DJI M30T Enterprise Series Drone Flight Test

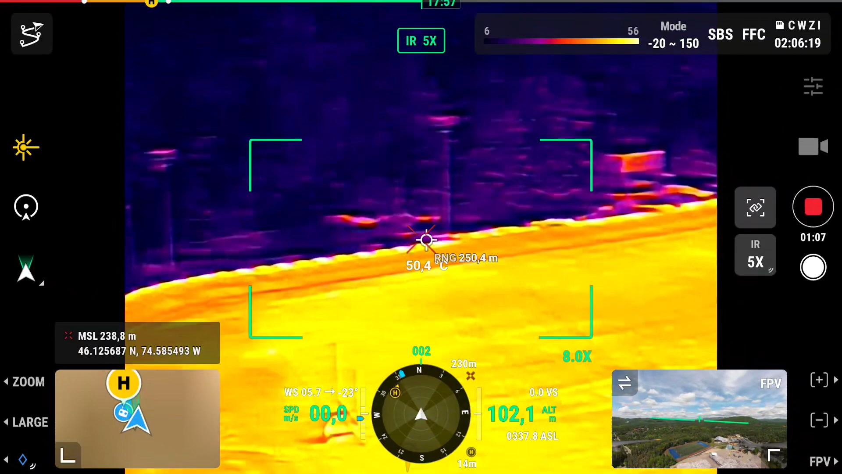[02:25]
On screen: spot 50.4°C
There's some people playing soccer or something. Oh wait, other photos.
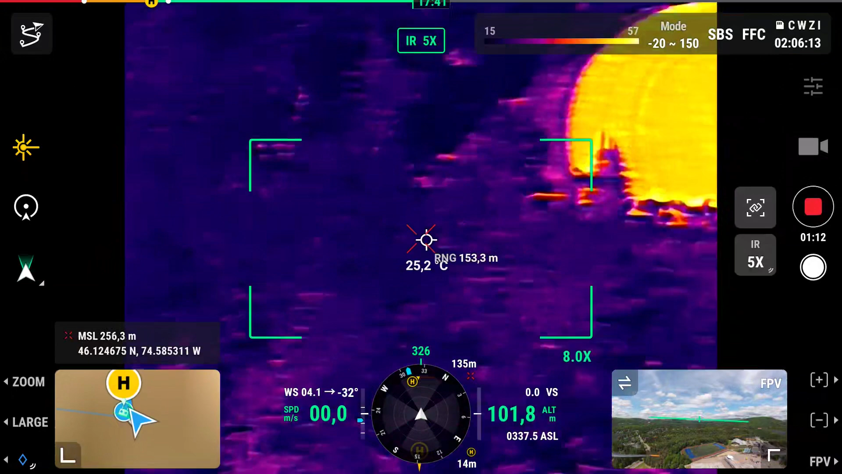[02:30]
On screen: spot 25.2°C
Yeah, just here you have a football field. A football field, yeah.
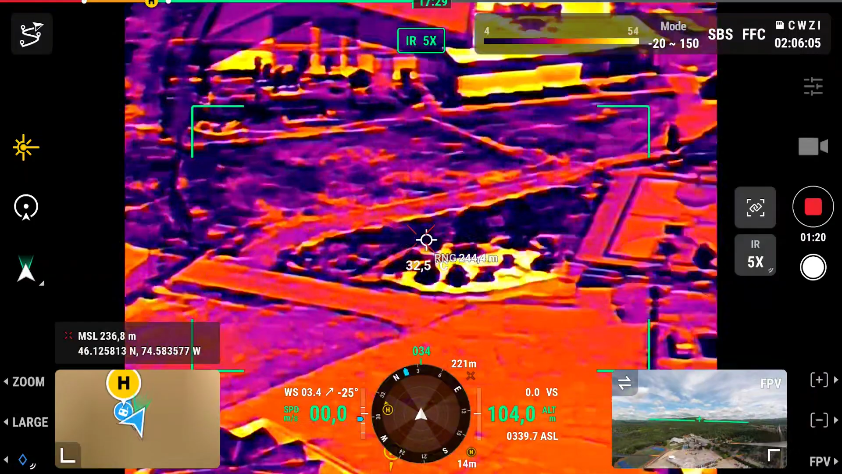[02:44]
It's very, very cool. Basketball fields.
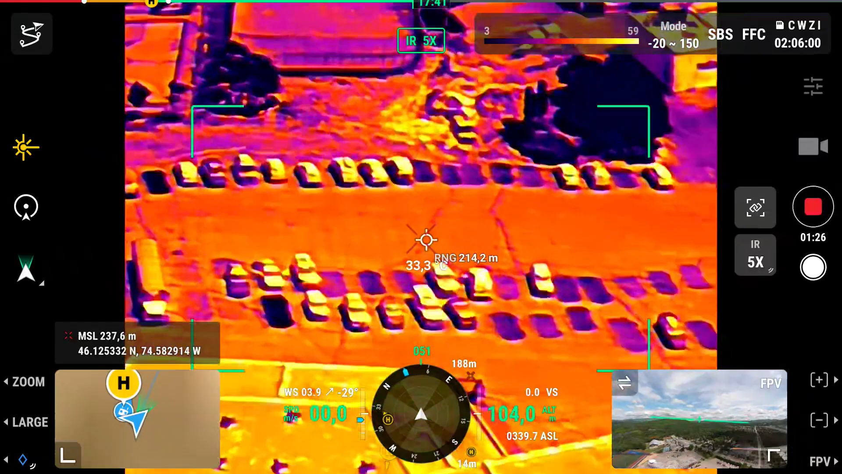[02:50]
So everything that's dark, it's the coldest and everything that's reddish or hot colors, it's going to be hot.
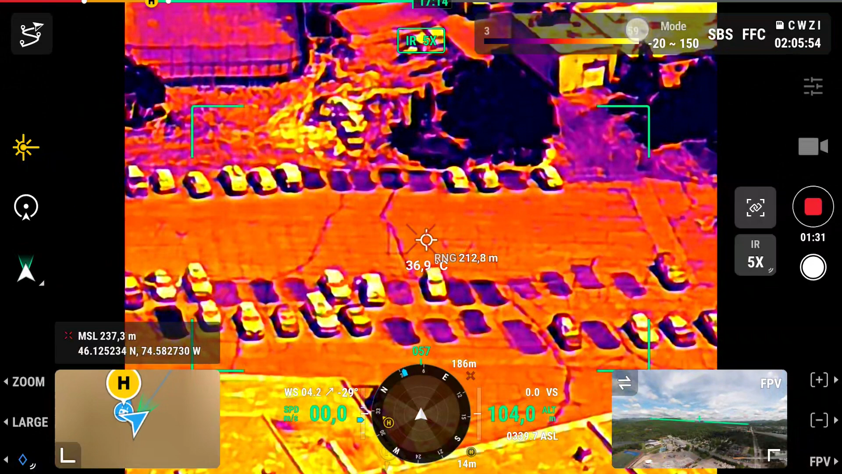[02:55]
On screen: spot 36.9°C
And you can even see the temperature. Oh, you can change the modes, of course.
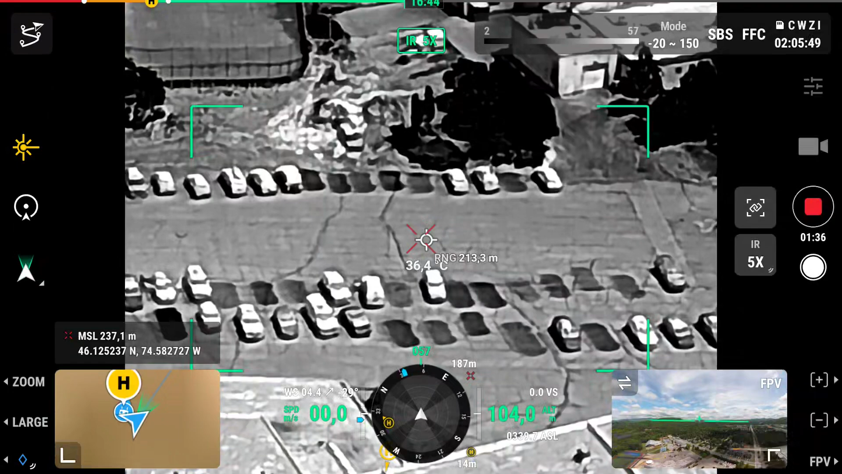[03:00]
On screen: spot 36.4°C
You can go in black and white, colors. So now you can see, yeah.
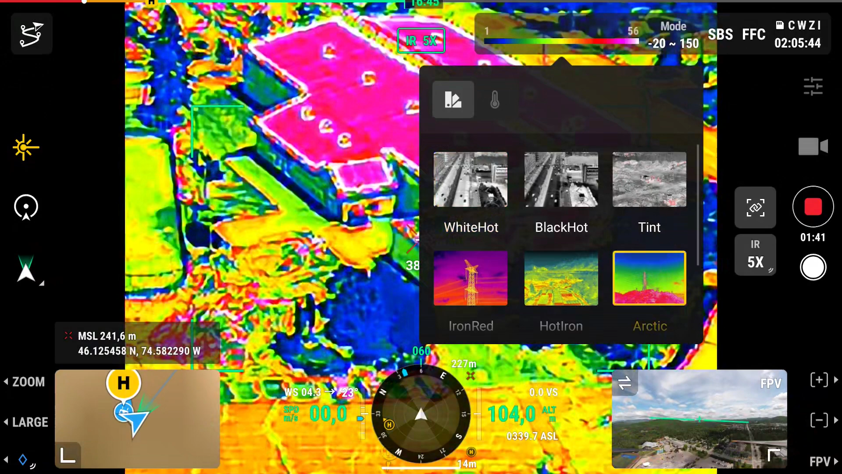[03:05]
Can you pinpoint a place we can know the temperature?
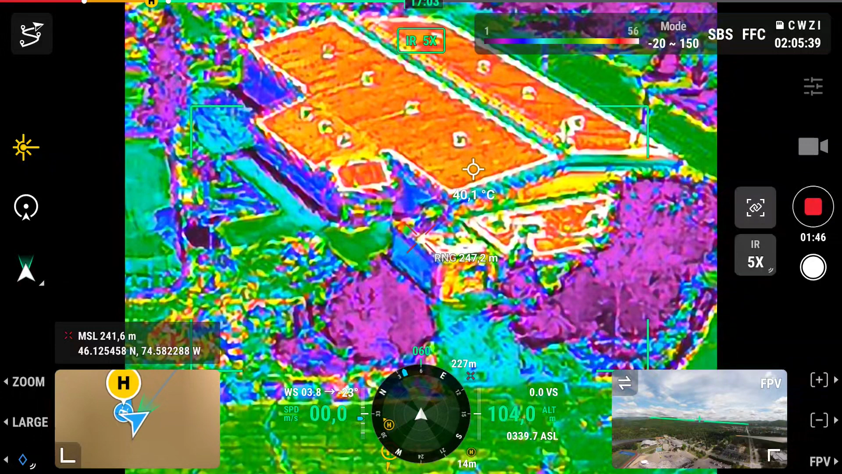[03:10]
On screen: spot 40.1°C
40, 40 Celsius? Oh, 30 Celsius. So it depends on the place you click. You can tap on the screen to see what temperature is the thing you picked.